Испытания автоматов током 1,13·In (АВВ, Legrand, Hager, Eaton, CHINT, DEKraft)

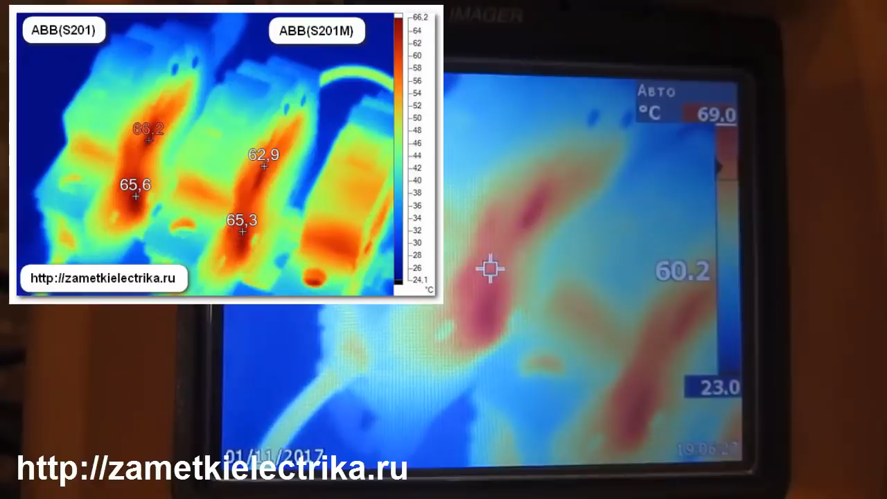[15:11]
65 67 После Обработки Всех Спектральных Изображений Я
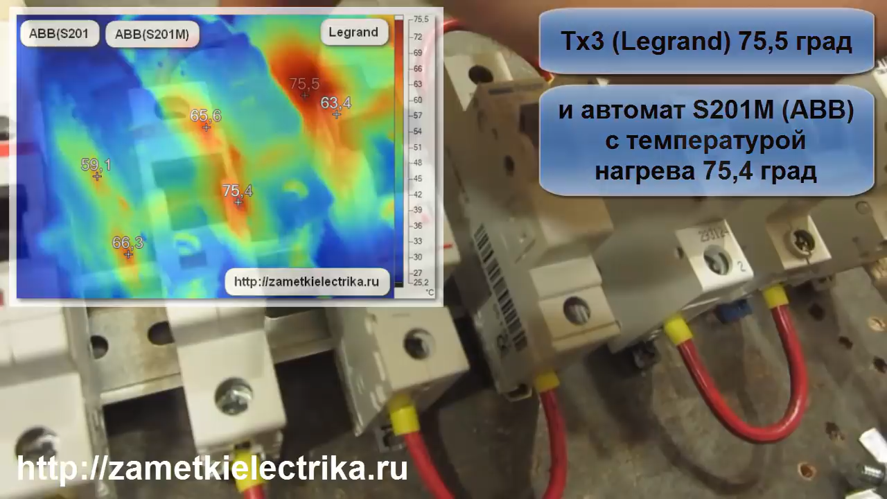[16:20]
On screen: scale top 75.5°C, scale bottom 25.2°C
Термические Нагревы Такие Большие Термические Пятна Ну А